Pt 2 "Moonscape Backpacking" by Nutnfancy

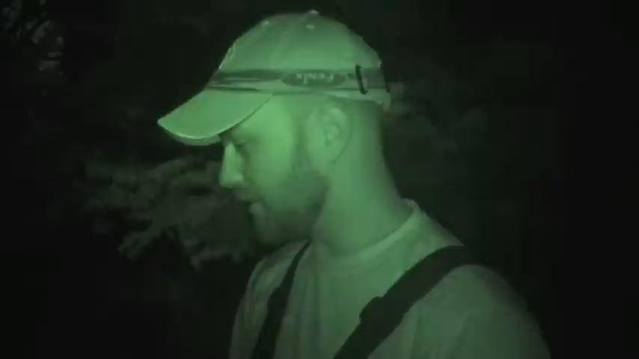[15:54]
Yeah. And again, like we've said a thousand times in TMP, we hike in, you know, it's not a backyard adventure out here, obviously. Yeah. And so, we arrive at location, pretty much butts kicked, usually.
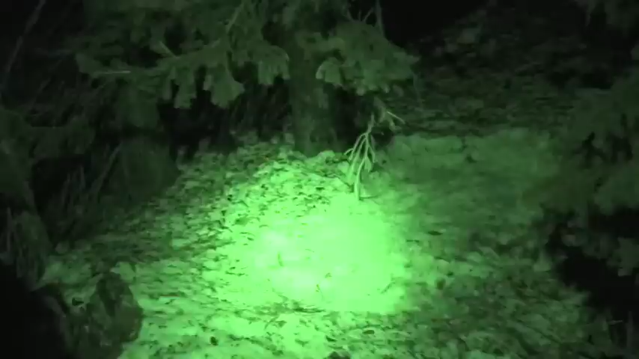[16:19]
Still a lot of tasks to do, like fire making and stuff. And then we're figuring out Crockett's bivouac situation. That was going to be his bedding for the night. We had a discussion about how this slope up here,
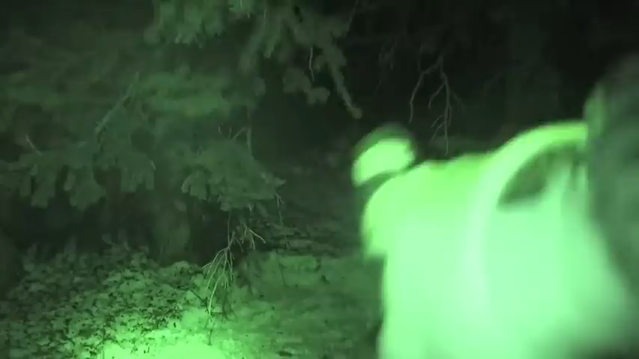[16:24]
all that cold is going to come down and just sink right here.
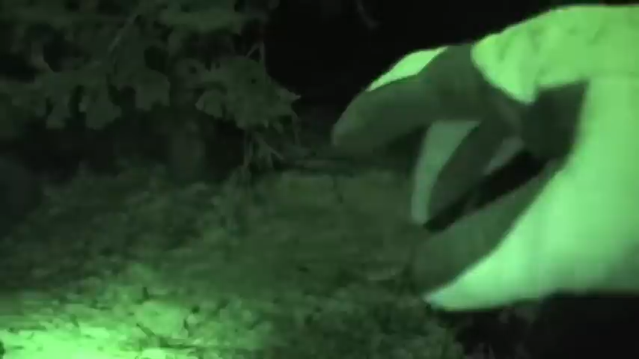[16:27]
I got that natural dam, too, right there. Damn. Yep.
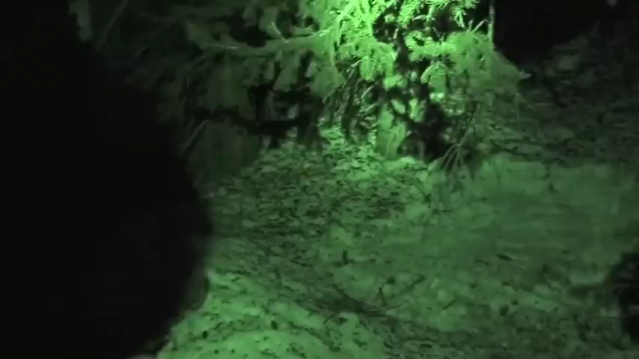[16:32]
We were really lamenting the fact we left a snow shovel. Yeah.
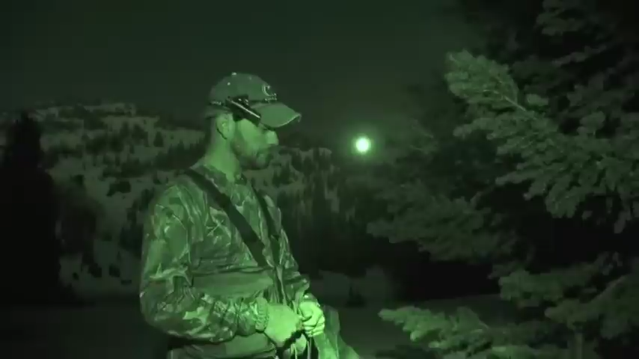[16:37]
Really, really, really lamenting that fact. Time and calories probably tonight prevent the construction of such shovel.
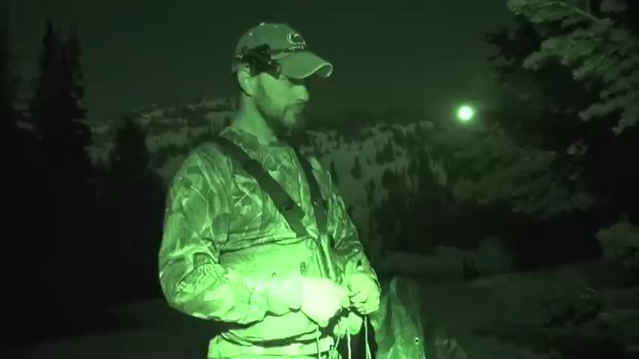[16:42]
Mm-hmm. Oh my gosh, that's a cool shot. You look like an alien, dude. When you see this in post-pro, you're going to freak. God, that looks so cool.
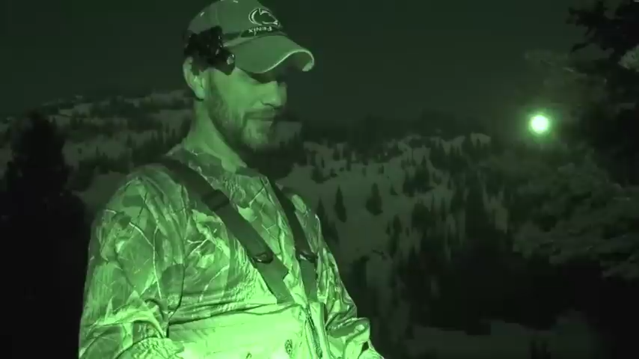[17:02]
If for no other reason, this whole trip is worth it for this shot I'm getting right now. Yeah. The only way it'd be better is if I could get you out of it. My awesome looks kind of drown out the background though. Yeah. You might want to edit that out. You're like upstaging the moon right now.
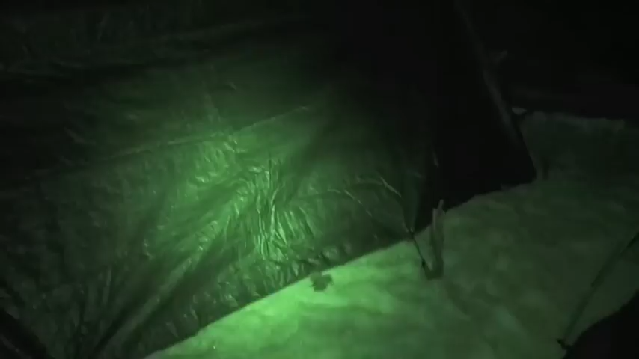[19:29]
Situated. We are looking at the Crockett A-frame in progress.
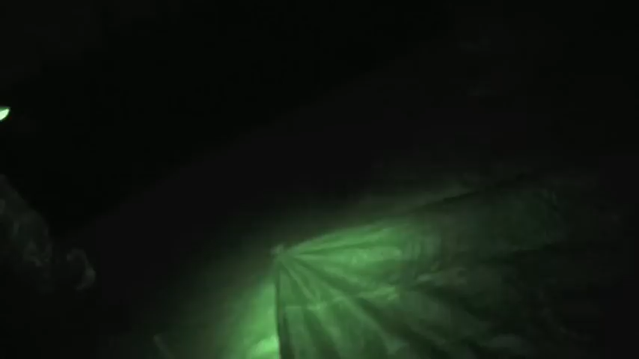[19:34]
He's going to put his bivy sack in there. Are you just putting it right on the snow?
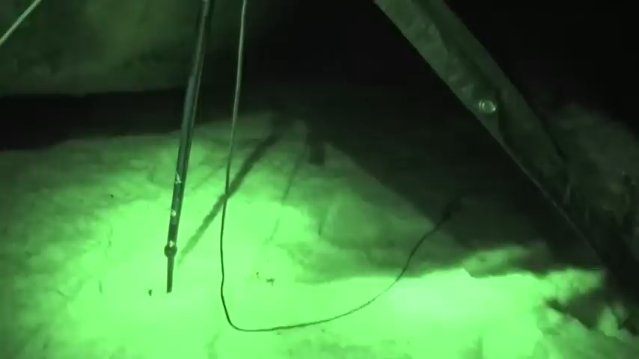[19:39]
On your pad? Uh-huh. Yeah, I'm going to put the pad will be in the pack.
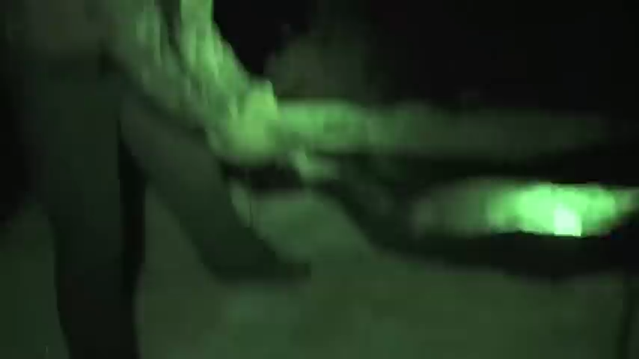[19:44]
In the bivy. Okay. And that way it won't slide around.
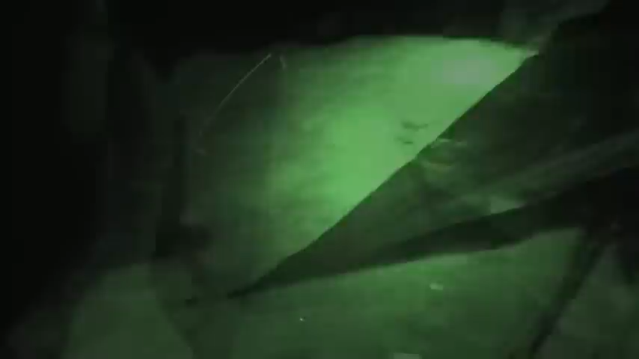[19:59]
I'm setting up the clip flashlight 2 tonight. Getting ready to throw the rain fly on.
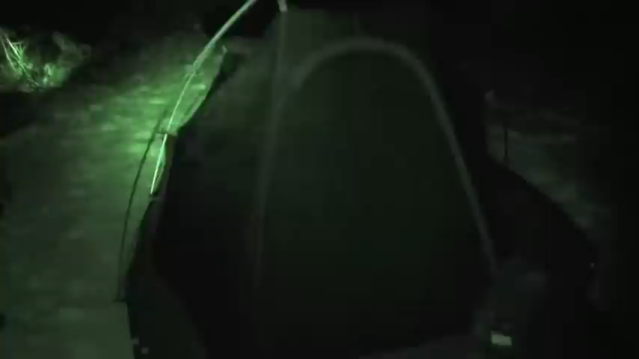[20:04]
I'll probably do a separate review on this sometime. Love this little tent.
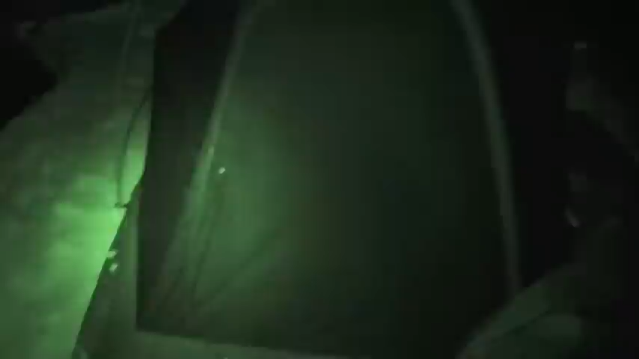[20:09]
I was kind of worried I didn't bring my snow stakes. But this snow pack we're on is so dense, so far, subject to change.
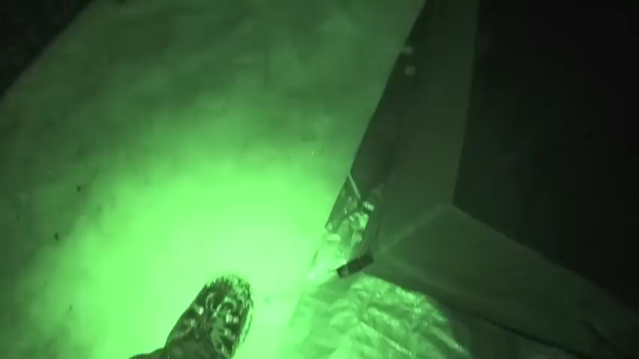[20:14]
It seems like those MSR Y stakes are holding pretty tight.
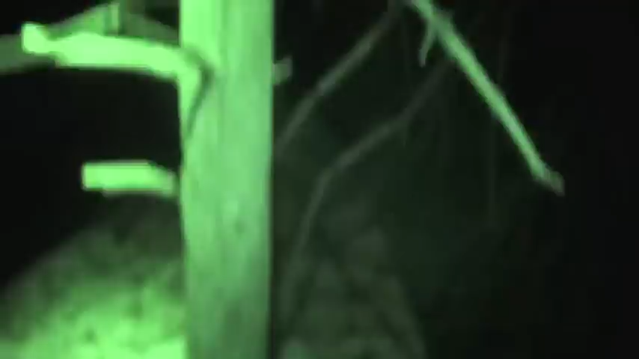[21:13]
Alright TMPers, again what we're trying to do is make the fire with just our very small knives. Here's a standing small tree totally dead. Let's wrench that down. Luckily we don't have any snow up in those boughs to get us wet.
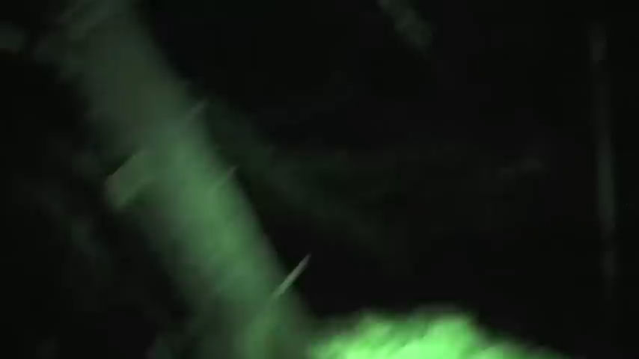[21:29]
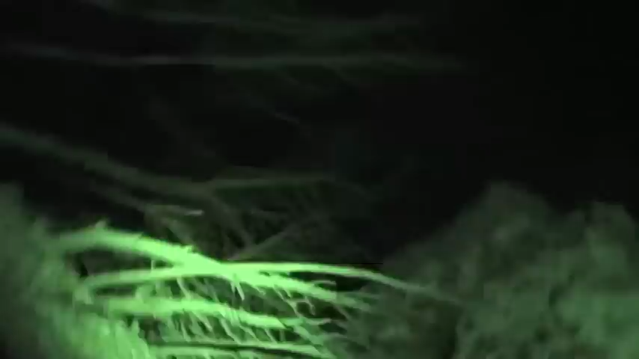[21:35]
Oh dude. Look how deep I just fell in.
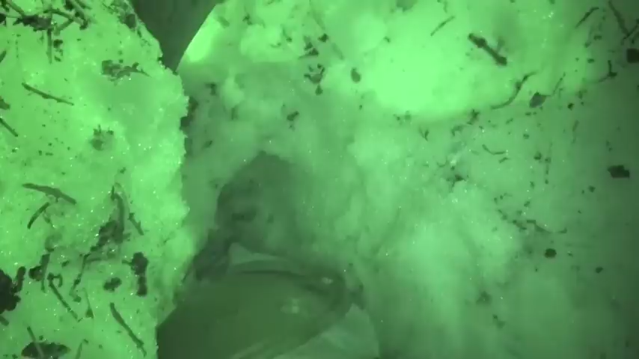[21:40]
Wow.
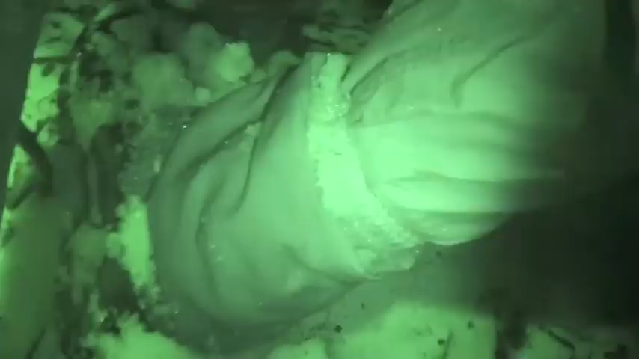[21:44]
Gator's paying off again.
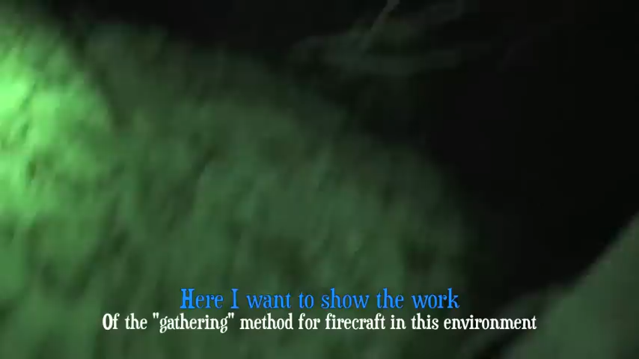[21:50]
I really want to saw this down.
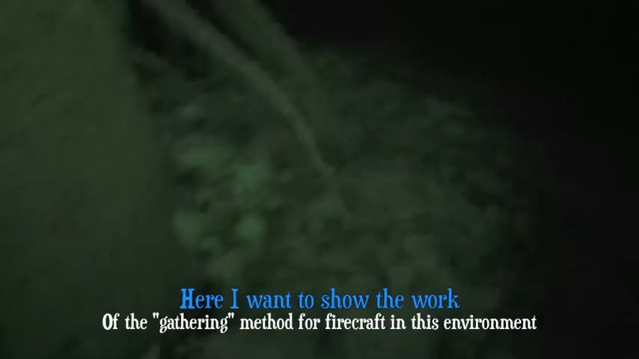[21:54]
I like this one though because it's been standing vertical and it's really dry.